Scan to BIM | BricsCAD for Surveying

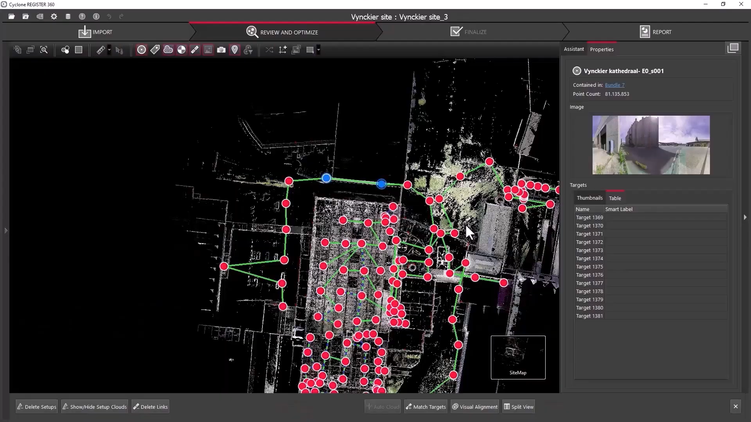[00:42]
First, we'll scan the site and then use Leica Cyclone Register 360 to register and export the scans to a standard format, like E57.
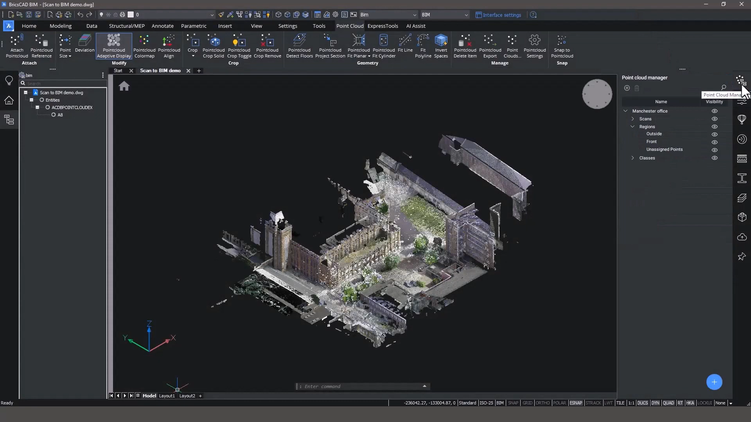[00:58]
Once the point cloud is processed and imported into BricsCAD BIM, we can start modeling.
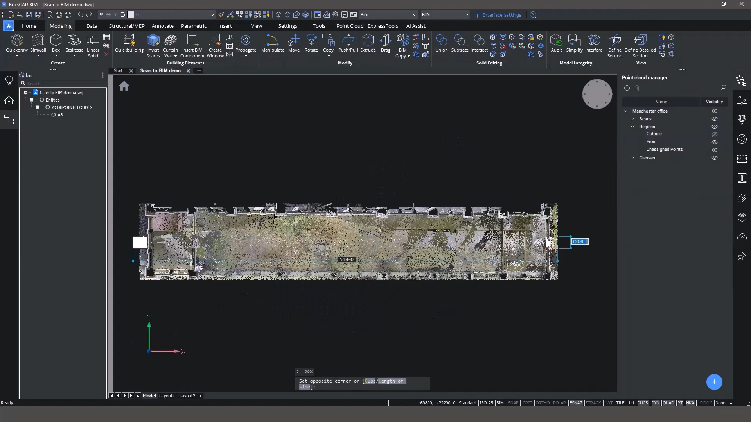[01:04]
The first step is to understand your floor and ceiling heights in your building. Use CropSolid to make a vertical section of your point cloud. In BricsCAD BIM, you're able to snap to the point in the scan to make sure you're measuring accurately.
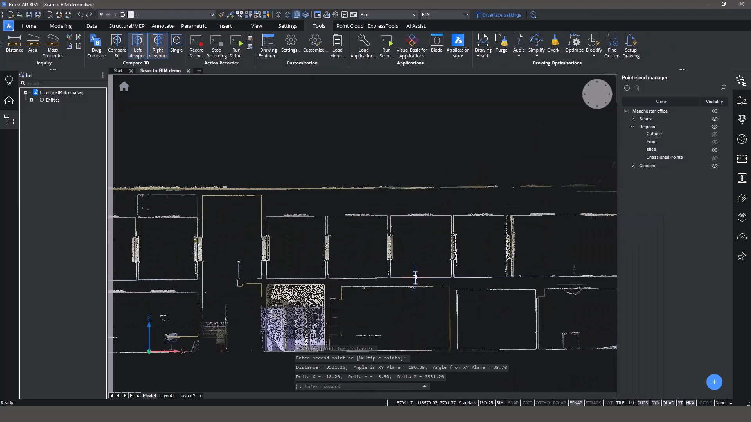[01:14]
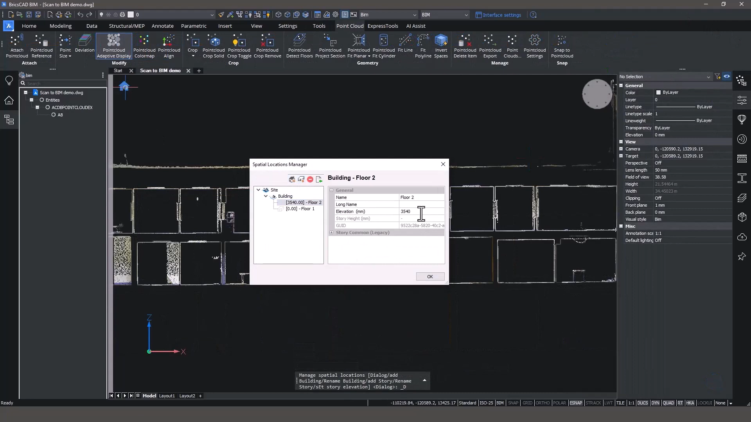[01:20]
Next, create a new building and input the story levels for the floors themselves.
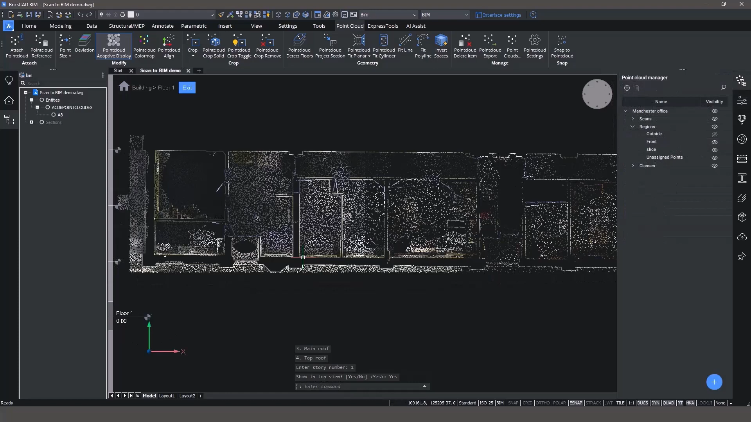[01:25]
Unique to BricsCAD BIM, Top View Mode enables you to flow smoothly between 2D and 3D views.
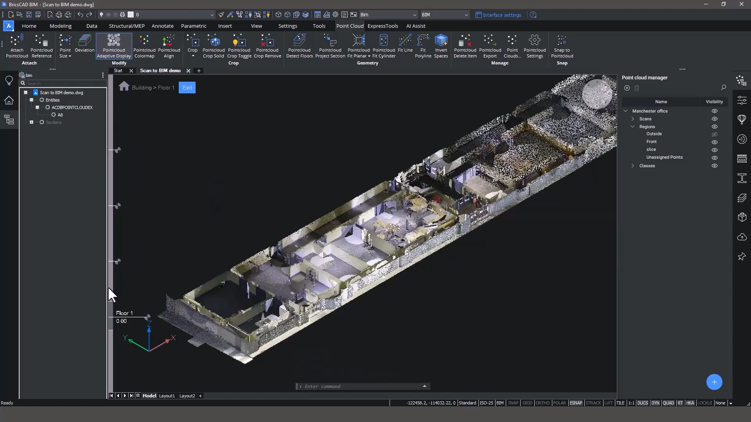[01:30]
You can easily adjust the vertical visibility range to suit your modeling needs.
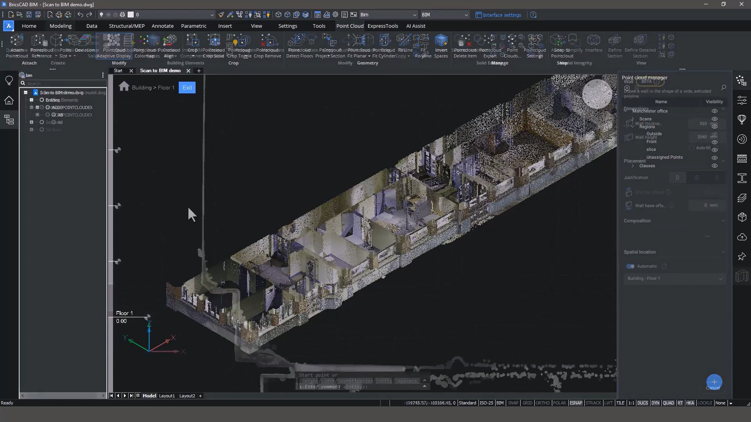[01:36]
So let's start by using familiar building-specific tools like BIM
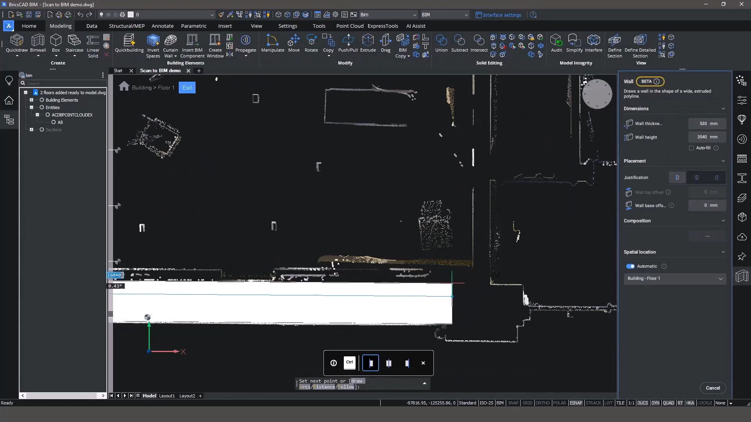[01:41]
Wall to model the exterior walls quickly.
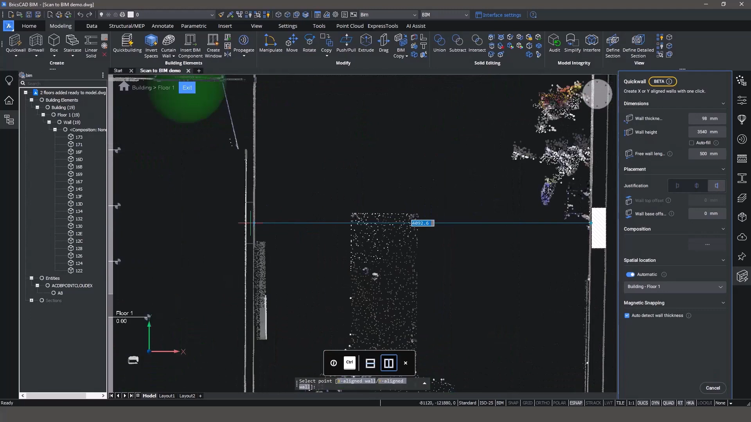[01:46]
BIM Quick Wall will make your modeling more efficient by automatically detecting the wall width from the point cloud.
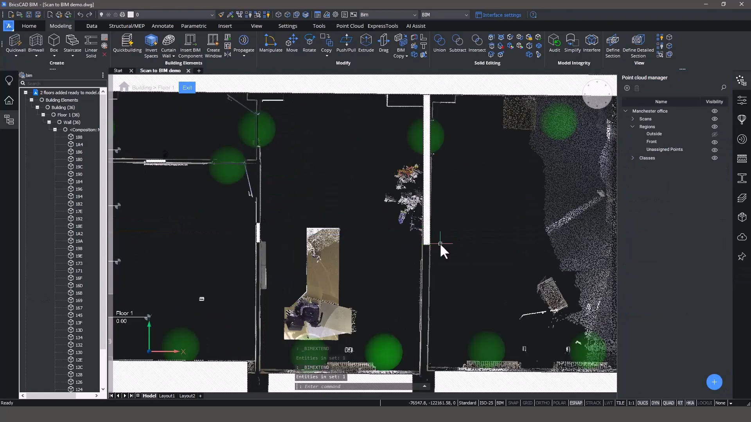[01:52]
Use L-Connect and BIM Extend to join individual wall elements.
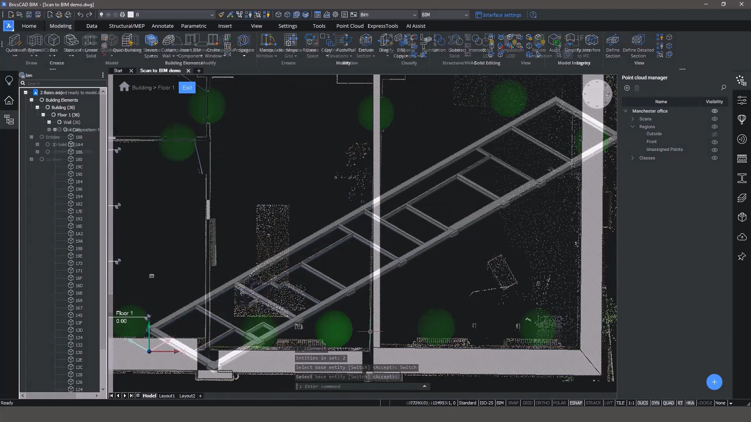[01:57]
Boundary Detect makes modeling room ceilings a breeze.
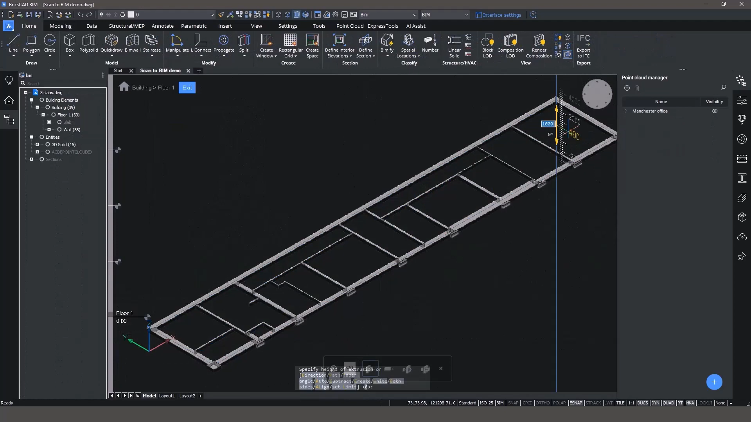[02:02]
In BricsCAD BIM, you can model anything as 3D solids, then classify them later, just like we're doing here.
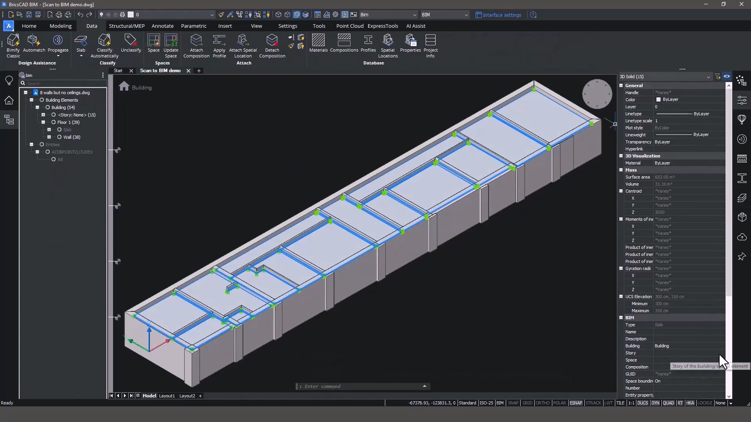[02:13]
Taking the solids and classifying them as BIM elements, complete with building and floor information.
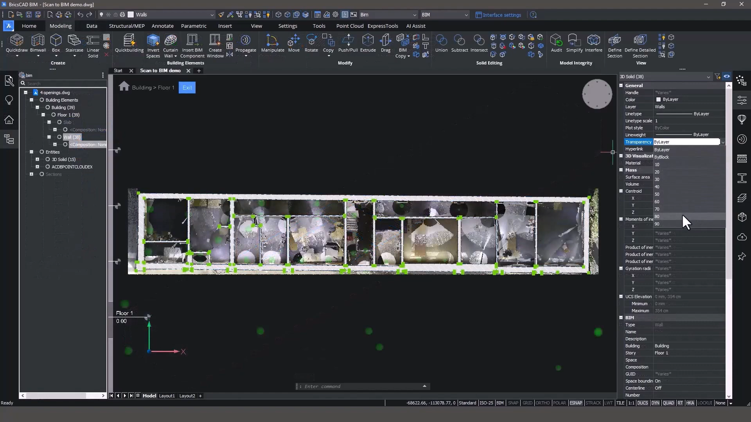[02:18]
Now that the core model is done, let's add doors with the BIM insert command.
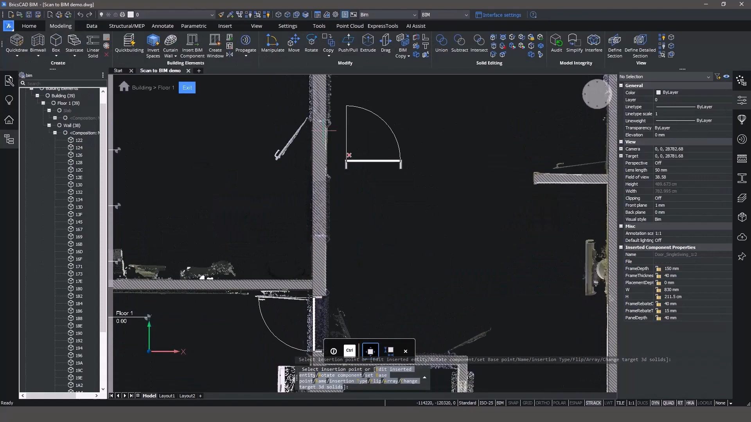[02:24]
We can adjust the transparency of the 3D elements to provide better visibility for placing doors.
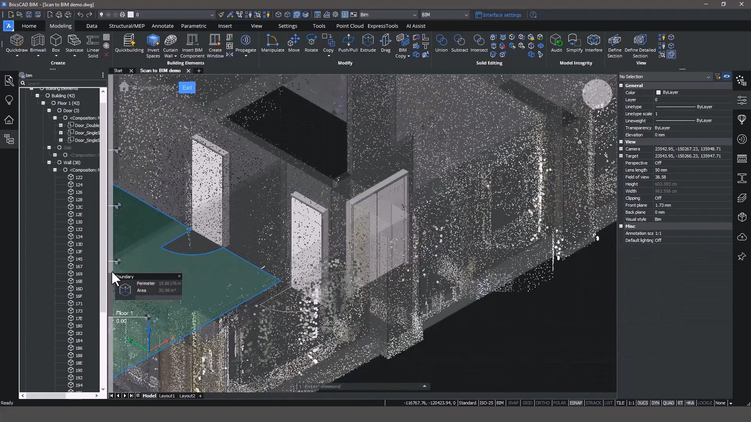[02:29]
One of the many advantages of Top View Mode is that ability to move between 2D and 3D views seamlessly. And this is very helpful for modeling the door and window heights correctly.
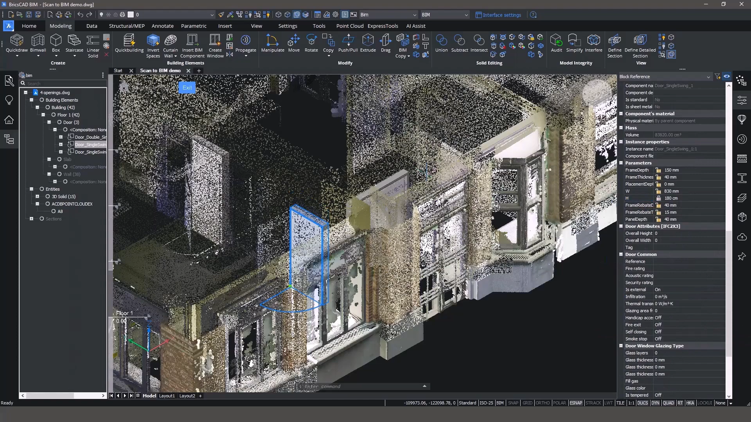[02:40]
Still in Top View Mode, switch to the Front View to place the windows. Now that you have a fully-fledged BIM and an accurate 3D model,